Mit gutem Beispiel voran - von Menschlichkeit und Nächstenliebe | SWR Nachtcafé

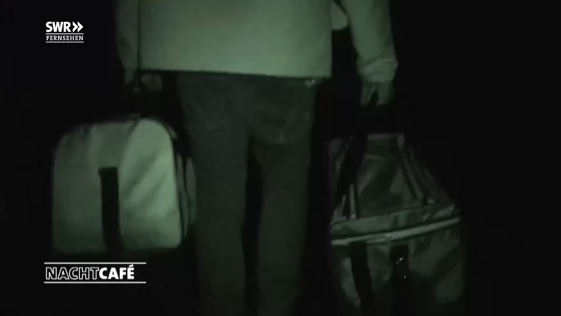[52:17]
Und grundsätzlich laufen solche Aktionen ähnlich ab wie die Recherchen auch. Wir machen das bei Nacht.
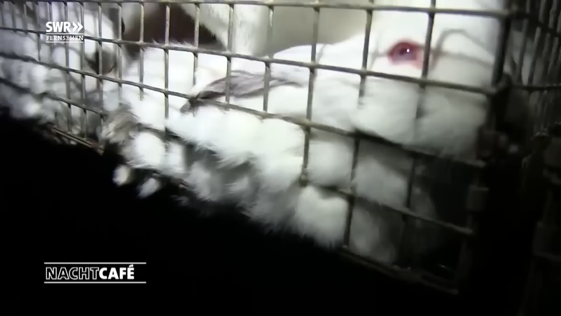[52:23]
Wir gucken, welchen Stall, was für einen Platz haben wir für Tiere. Und das ist jetzt zum Beispiel eine Kaninchenmast.
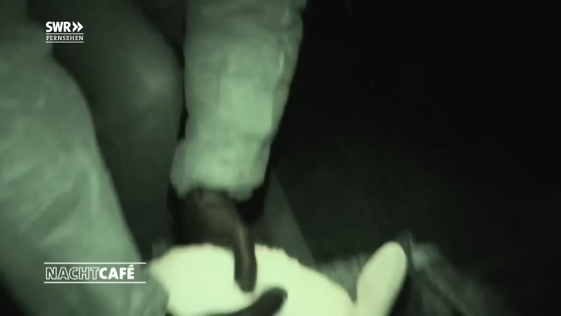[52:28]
Und naja, wir haben Transportkisten mit dabei und wir nehmen die Tiere mit und bringen die dann eben zu einem Ort,